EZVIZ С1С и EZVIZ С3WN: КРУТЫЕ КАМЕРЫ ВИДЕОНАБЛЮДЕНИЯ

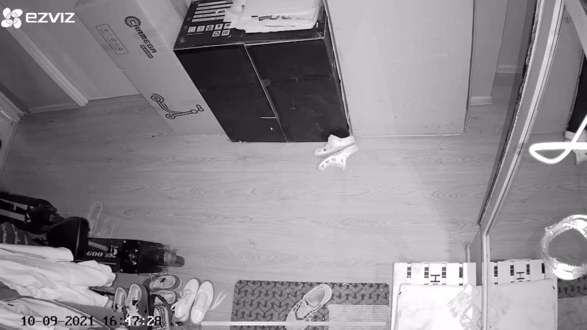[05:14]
когда у нас прилетают различные уведомления, что произошли какие-то действия. Аудио.